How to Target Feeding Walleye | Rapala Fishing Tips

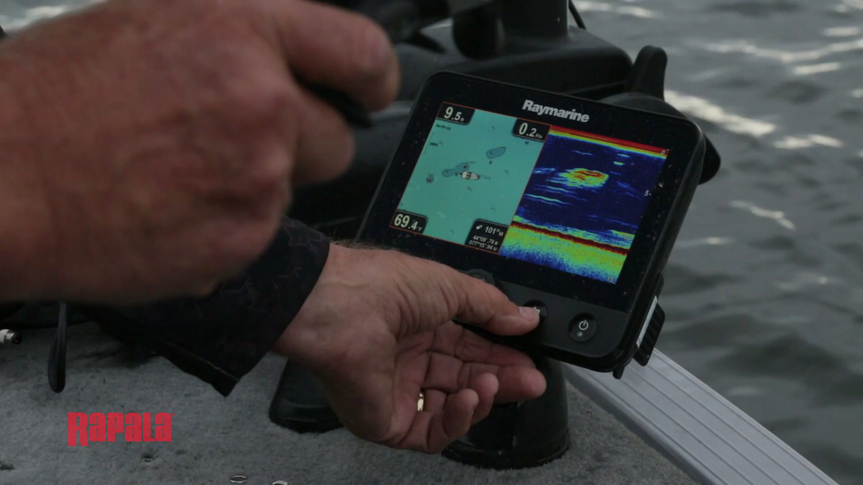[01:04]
Before I even start casting I actually rely on my sonar and I look for these weedy areas on my chart and I position my boat so that I can cast to the weeds and also parallel to the weeds.